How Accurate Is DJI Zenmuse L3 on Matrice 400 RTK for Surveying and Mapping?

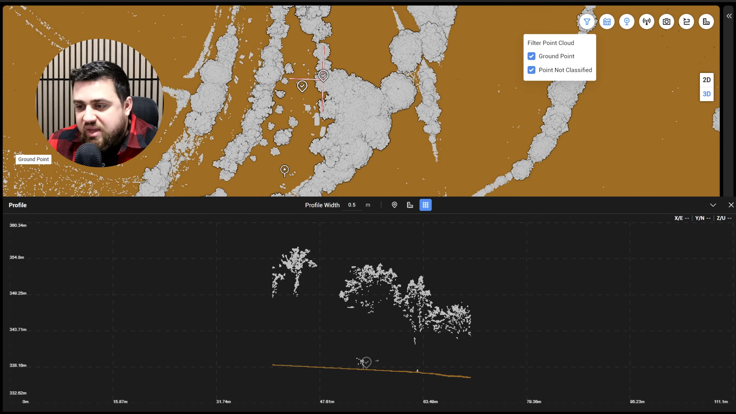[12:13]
we can actually see this point is hitting right on the ground.